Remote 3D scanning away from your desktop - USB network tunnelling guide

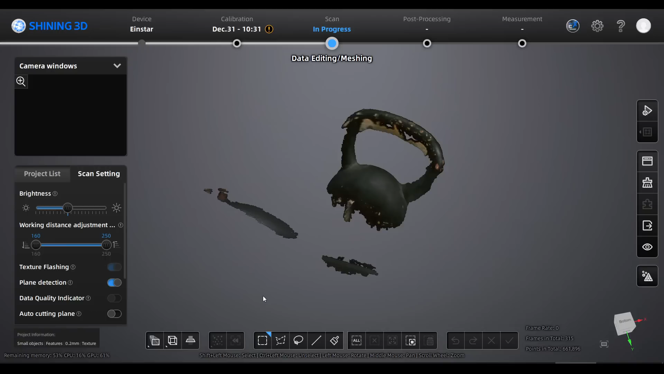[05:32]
And we can see here, on the downstairs computer, that the Einstar device is detected.
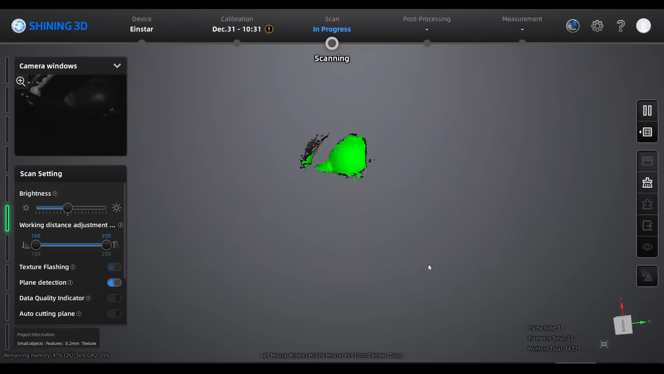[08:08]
And that's because we have no real-time feedback from the scanning software to tell us what we're doing. We're basically flying blind. The solution here is to use remote desktop software.
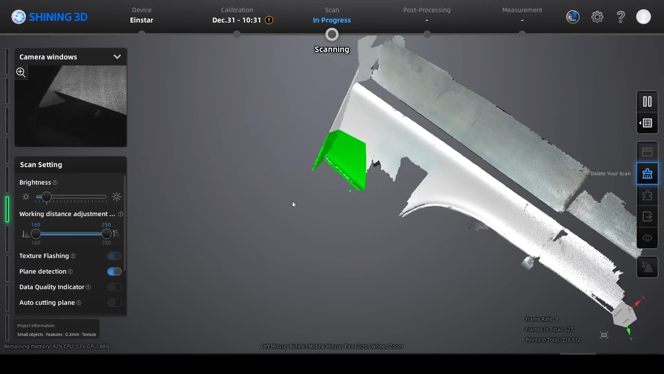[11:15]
Scanning frame rate seems perfectly fine as well.